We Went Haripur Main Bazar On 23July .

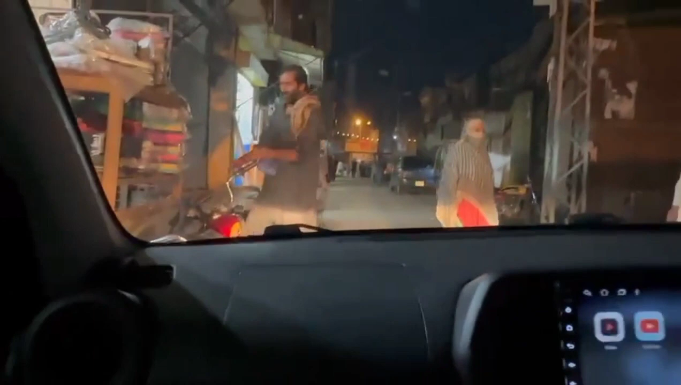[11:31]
यहाँ पे रक्षा पार्क हो, यहाँ पे ये पाइप, ये ड्रामे बाजी है यहाँ पे भी हरिपुर में,
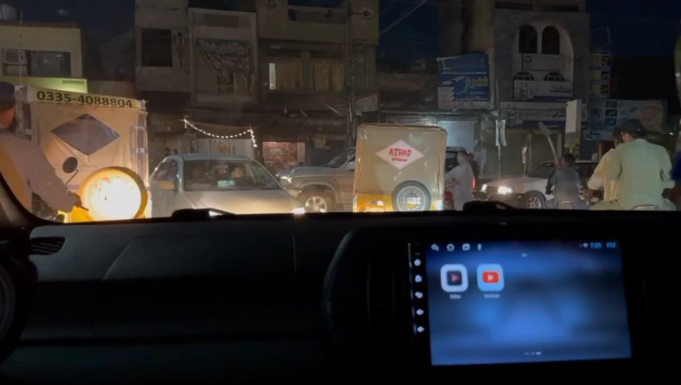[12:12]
खुदा का वास्ता चंगी ट्रैफिक ले हो तुसी, खुदा दी कसम।
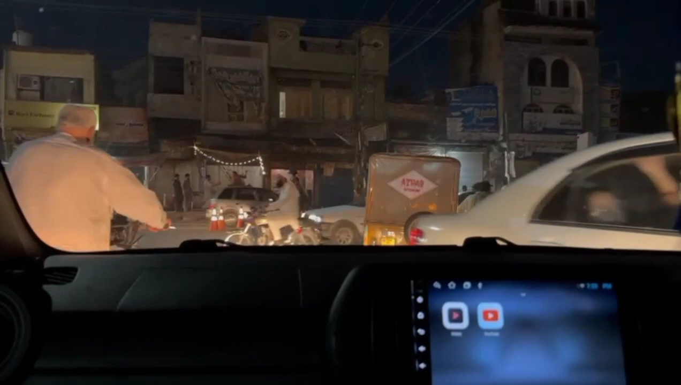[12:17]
ये जी ये ट्रैफिक वाला देख सकते हैं आप, पता नहीं इसका नाम मैंने बैच में पढ़ा, मैं उतरा नहीं हूँ,
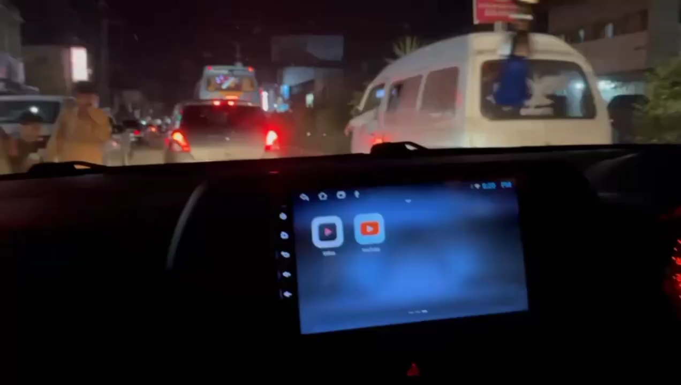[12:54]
ये जी याम्स की हम, ये क्या गाड़ी पार्क हो गई,
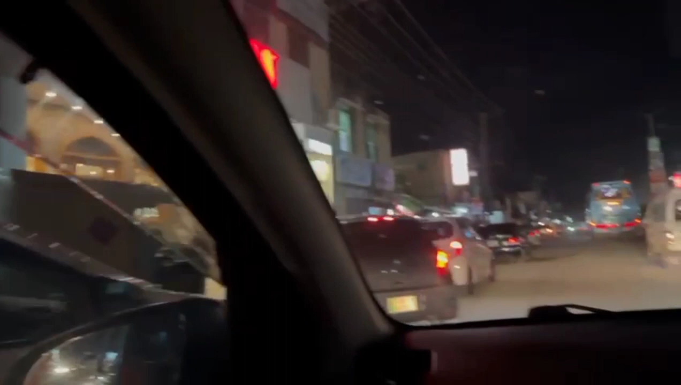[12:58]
याम्स की हम आइसक्रीम खाने हैं, ठीक है, आगे लगाते हैं जी पार्किंग में, पार्किंग तो इनकी है नहीं है, बस रोड भी लगानी पड़ती है,
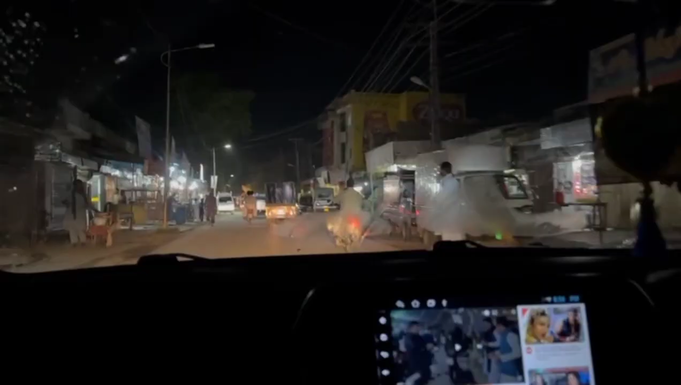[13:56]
जैल का मैन है ये, ठीक है, सेंटर जैल की फेमस और मशहूर ये बेकरी है, नाम तो मुझे भी नहीं आ रहा आज, नजर ही नहीं आ रहा ऊपर, ये अंकल की बेकरी बहुत फेमस है,
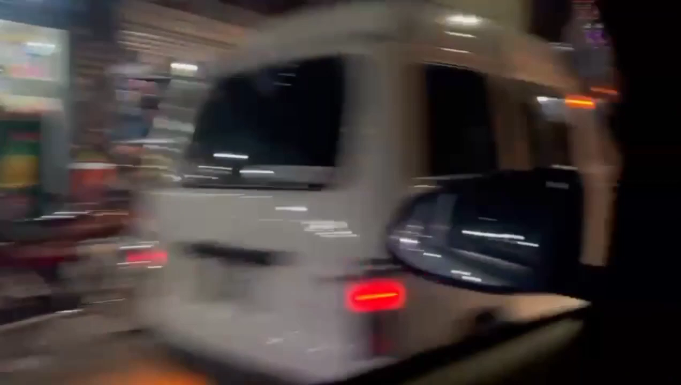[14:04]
और ये सेंटर जैल का चौक है जहाँ पे लिखा हुआ है जैल चौक, ठीक है,
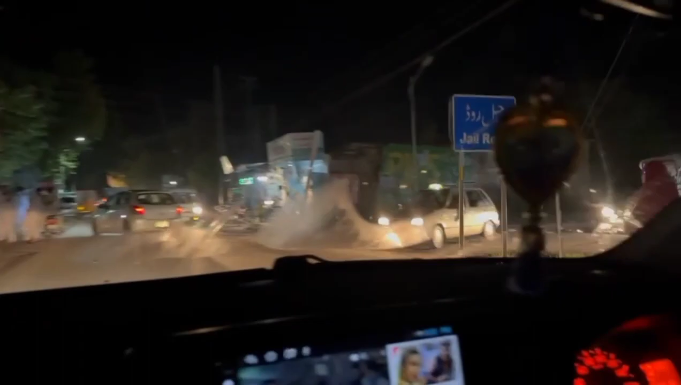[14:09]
ये क्या आज पिंडी की टैक्सी यहाँ क्या कर रही है,
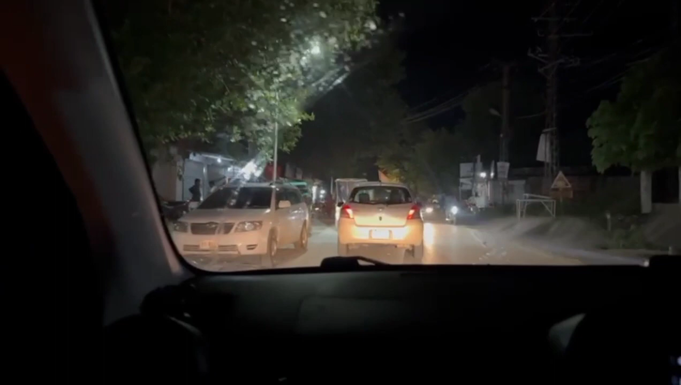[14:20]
और ये जी यहाँ पे आपको हम यासर यासर के नासर के कबाब है बड़े फेमस है, आपको वो दिखाते हैं, लेजेंड समझ गए हैं, लेजेंड्स भाई समझ जाते हैं क्या सीन,
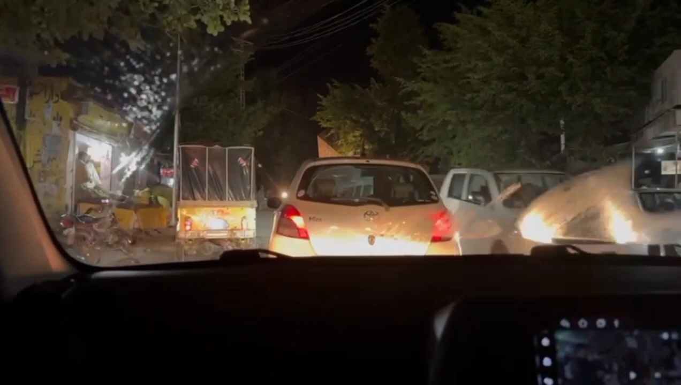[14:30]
और मेरा लाइसेंस जब बनने वाला था यहाँ पे अंदर टेस्ट हुए जेल के अंदर, मैंने समझे कैदी बना के रखेंगे, पर उन्होंने कैदी नहीं बना के रखा, मैंने कोई जुर्म नहीं किया था। ये जी यासर कबाब है, ठीक है, ये बड़े फेमस है,
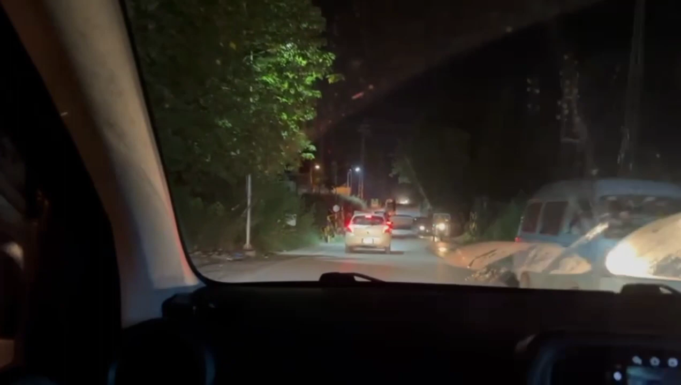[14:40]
तो ये जी हमारी फाटक सी आ गई, अब जाते हैं घर जाके मिलते हैं, बल्कि एक और आपको रेस्टोरेंट बताता हूँ, ये नया ओपन हुआ है, बहुत मजे का सीन है यहाँ पे।
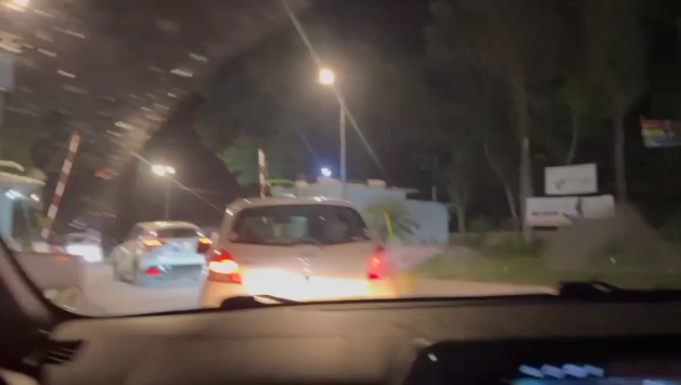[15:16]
और ये जी यहाँ पे हमारे चौकीदार बैठे होंगे गार्ड्स, वो देखिए फोन पे लगे हैं,
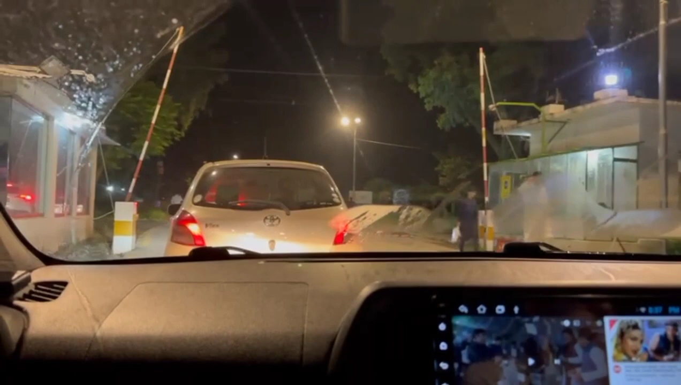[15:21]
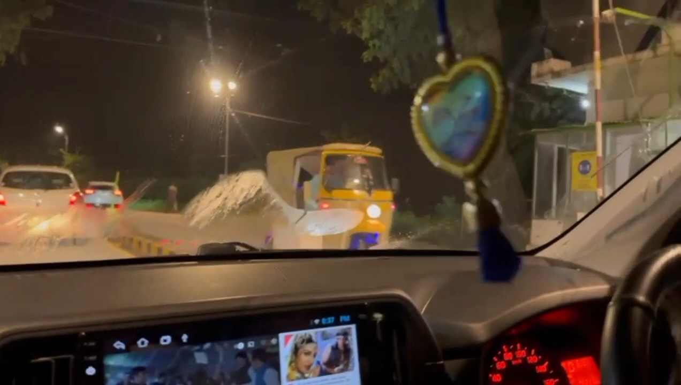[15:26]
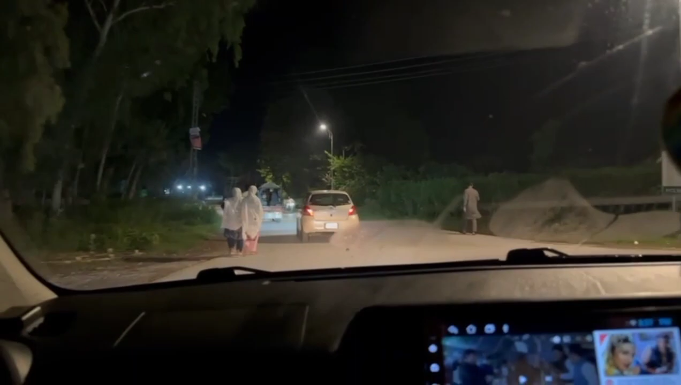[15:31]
जी हमारे घर का रास्ता मुड़ गया।